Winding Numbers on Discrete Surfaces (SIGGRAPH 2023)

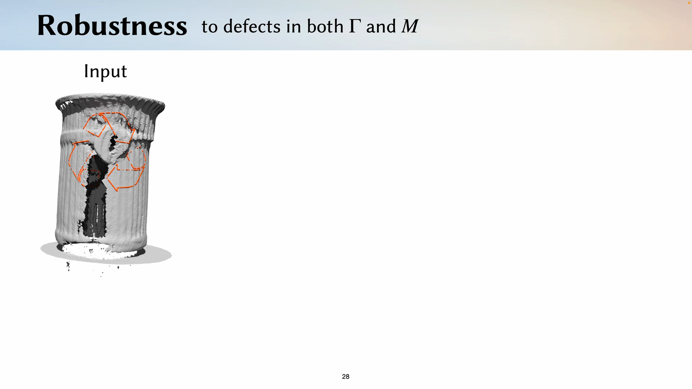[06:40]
In general, we find that our method is very robust to both defects in the curve and the underlying surface. For example, here's a really bad scan of a trash can that has all sorts of holes and on it is a curve with a lot of missing pieces.
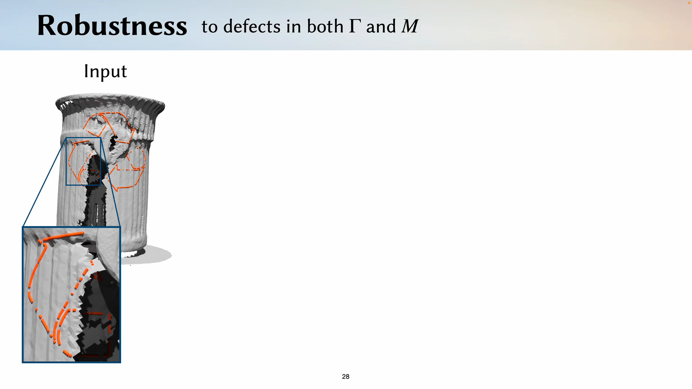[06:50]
But our method is still able to produce a good region labeling.
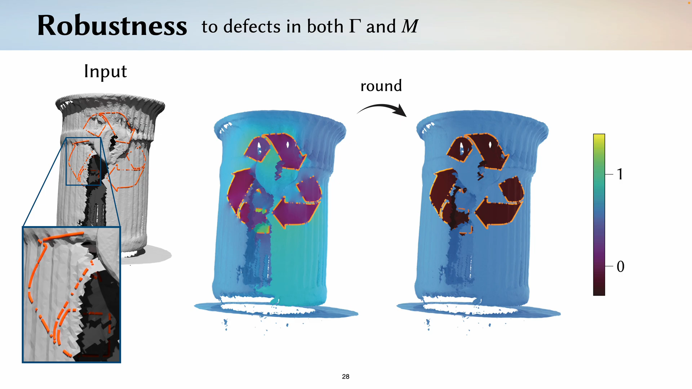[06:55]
Our method also works out of the box on highly non-manifold meshes.